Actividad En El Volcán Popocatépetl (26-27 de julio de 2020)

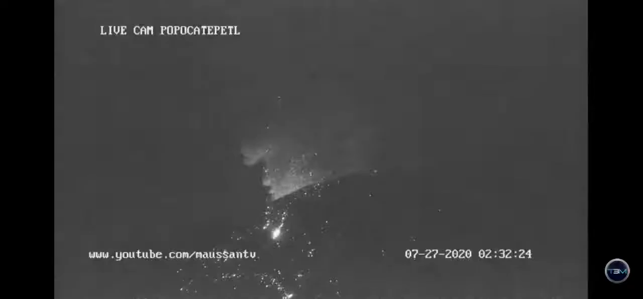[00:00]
Hola que tal amigos, muy buenas noches a todos. Este es un video muy corto, nada más comentarles que en las últimas horas el volcán Pocatépetl ha registrado material incandescente y mucho tremor en la ladera del volcán. Vamos a estar muy al pendiente ahí en el canal, en estos momentos ya terminamos de hablar nuestra amiga Claudia Rico y yo, así que el día de mañana van a seguir con más información aquí en el canal. No se preocupen, ahí vamos a estar comentando ahí en el chat, así que estén muy al pendiente, así que cuídense mucho y nos vemos en el próximo video.